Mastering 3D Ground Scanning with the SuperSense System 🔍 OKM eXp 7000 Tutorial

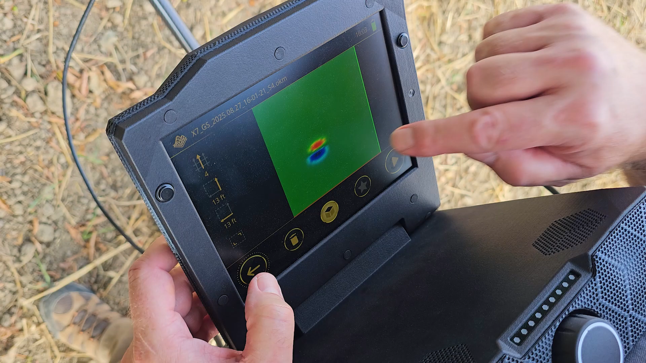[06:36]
That tells me whatever is in that area is magnetic, is ferrous metal.